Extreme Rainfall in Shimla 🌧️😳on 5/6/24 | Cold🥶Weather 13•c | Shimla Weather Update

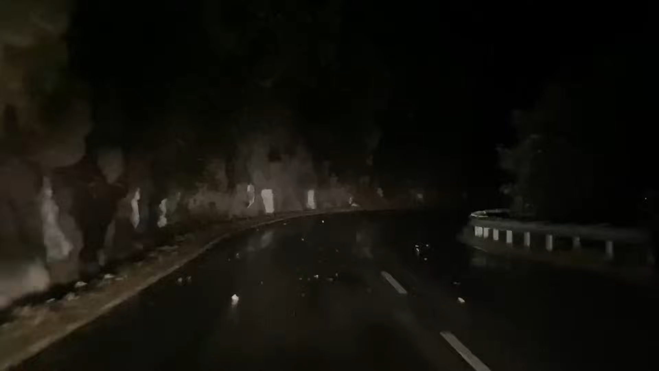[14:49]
यह यह तो आप देखिए, कितनी तेज हवाएं चल रही है, इस वक्त हम पहूंच गे है, शोगी डाउन, बीस मिलिट में हम आ गया है,
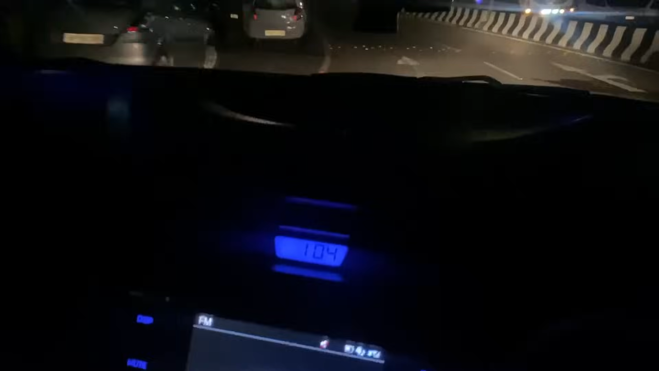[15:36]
जी इस वक्त हो रहे हैं रात के एक और हम लोग पहुंच गे धरमपूर टाउन,
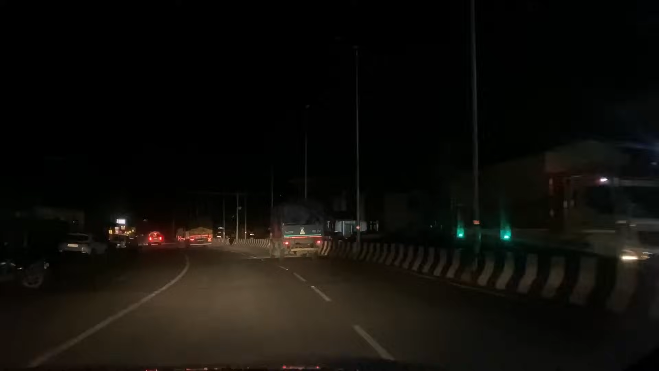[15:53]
चन्डीगर और शिमला के एकदम मीड़ वे पहुंच ग आटे का रास्ता है चन्डीगर,
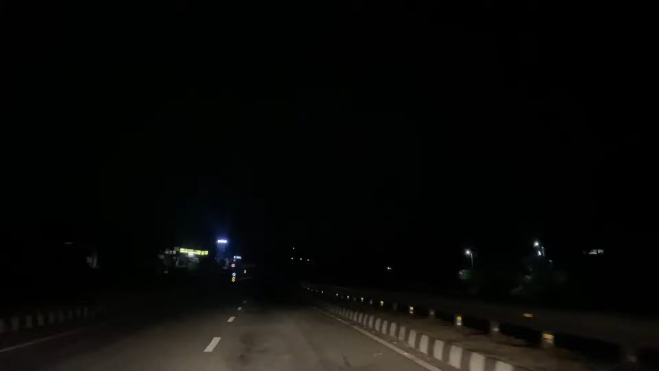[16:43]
नीचे प्लेज में � बड़ी देरी यह दिखे सामने, ताइम हो रहा है, पहुने दो, और हम लोग पहुंचने वाले हैं पिंजओर, जी तो इस वक्त हम पहुंच गें पिंजओर, राइट यहां से हैं पिंजओर,
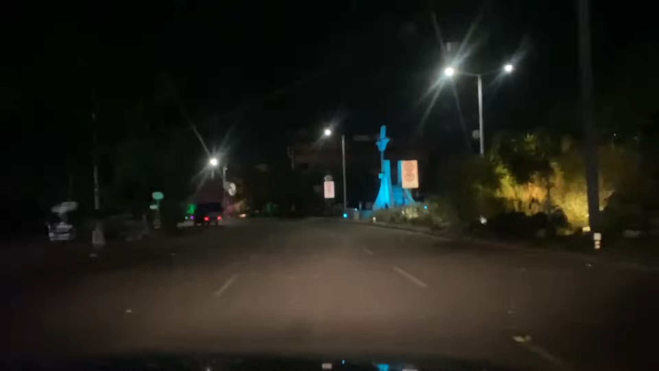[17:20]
अलमुस्ट, अब इस हवाद होने में पांच मिनिट है, बस और दस मिनट में घर पहुंच जाएंगे अपने, जो तुफानी तेज हवा शिमला में चल रही थी, और साथ में तु चंडी गड़ में भी अच्छी खासे बारिश हो गया टी है, सब के गिली है,